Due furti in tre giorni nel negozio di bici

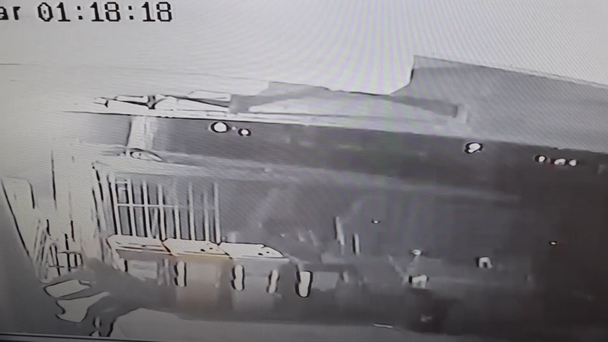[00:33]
Nella notte del 25 febbraio, un nuovo furto. Era circa l'una di notte, quando tre malviventi, come riportano le telecamere di videoserveglianza interne al negozio,
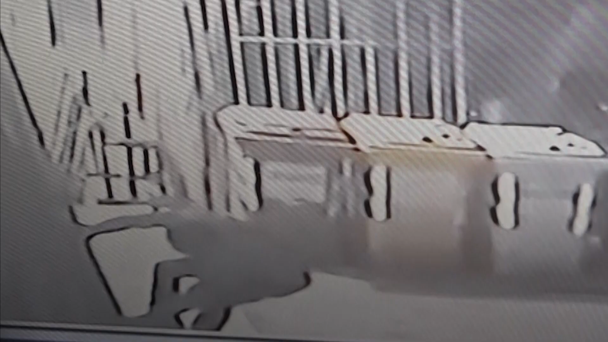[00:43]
hanno forzato il portone nel retro e, dopo aver messo tutto a soccuadro, sono fuggiti con quattro biciclette, di cui una elettrica, per un valore di circa 2.500 euro.